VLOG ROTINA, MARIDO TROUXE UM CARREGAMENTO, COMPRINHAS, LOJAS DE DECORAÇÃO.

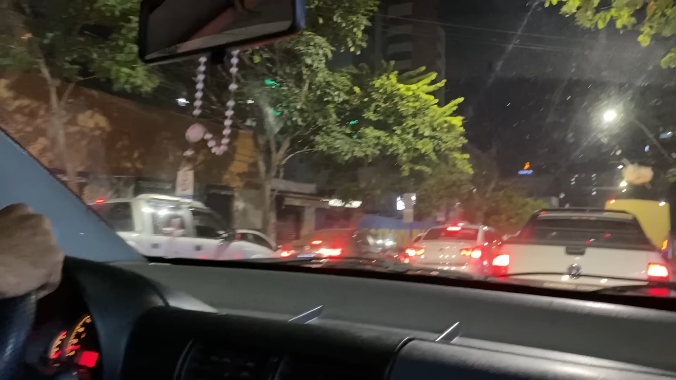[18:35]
Então a gente já saiu pra levar o André. Porque mesmo à noite, vocês podem ver que tem trânsito por aqui. Rapidinho a gente chegou por lá.